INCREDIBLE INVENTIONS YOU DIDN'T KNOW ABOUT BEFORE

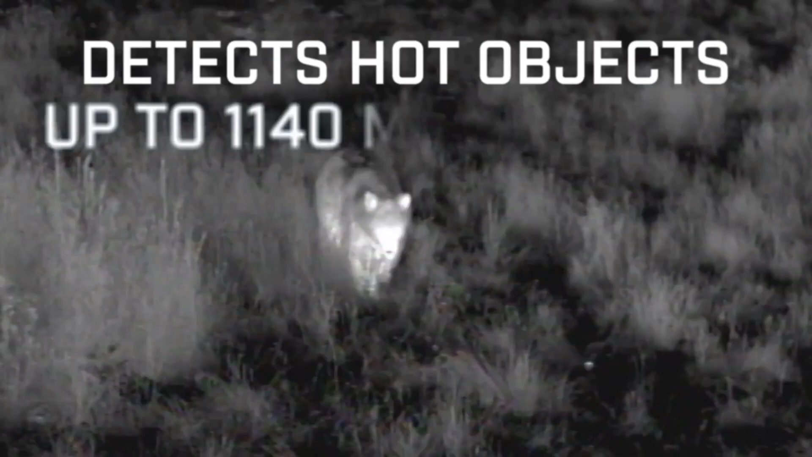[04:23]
to detect animals like foxes and squirrels
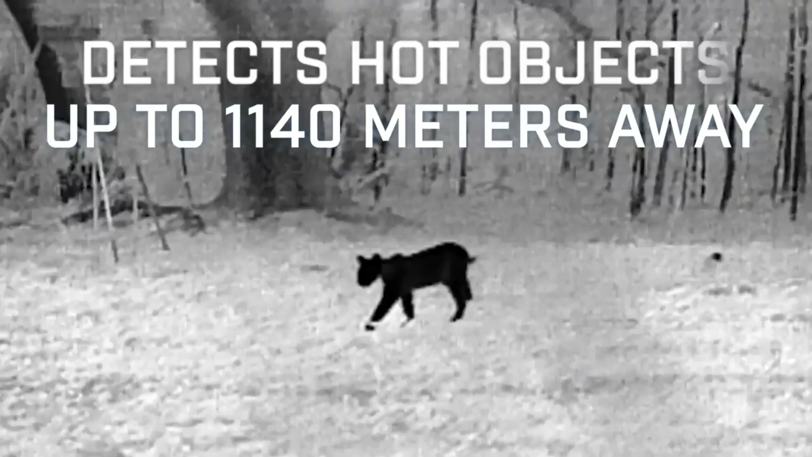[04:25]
from distances of up to 90 meters
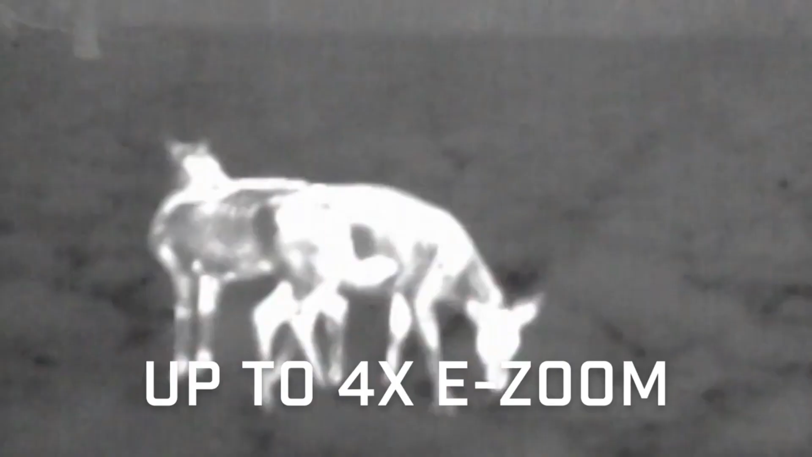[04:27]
with
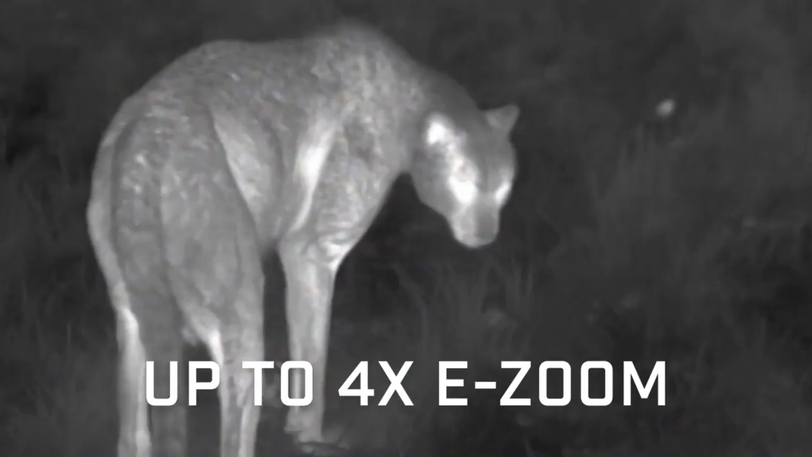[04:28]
a battery life of up to
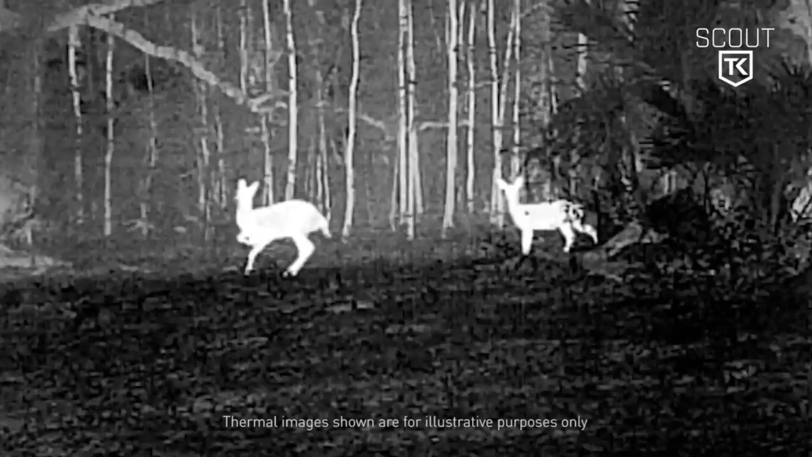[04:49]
on the built-in 640 by 480